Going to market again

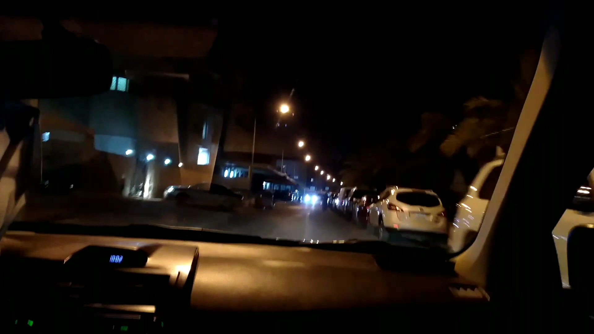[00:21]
So, ayan. Medyo walang traffic. Puro ilaw ang nadadaan. Pero malapit lang yung dyan niya sa bahay lang.